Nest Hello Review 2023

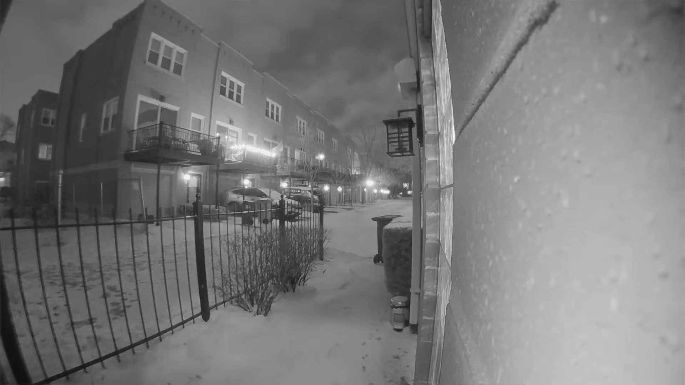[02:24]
But more than 20 or 30 feet, you probably wouldn't be able to read, let's say, a license plate on a moving car in front of you. Overall, my opinion of the nighttime footage is that it's pretty good for seeing people close up, especially when they get closer and closer to the door.